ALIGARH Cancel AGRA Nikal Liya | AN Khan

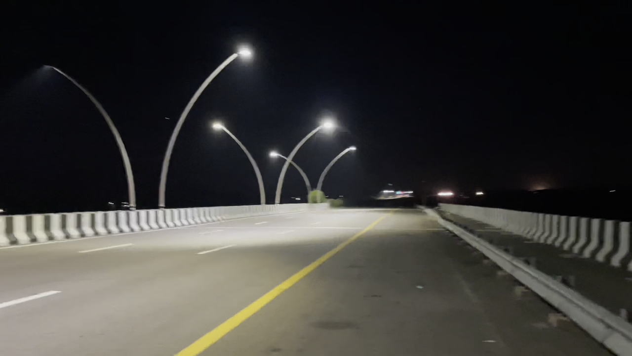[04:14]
चांद ईशा के वक्त शुरू किए थे, फजर हो गया चलते चलते। भाई साहब क्या बेहतरीन सुबह है, कलर ही अलग आ रहा है इसका, एकदम उम्फो।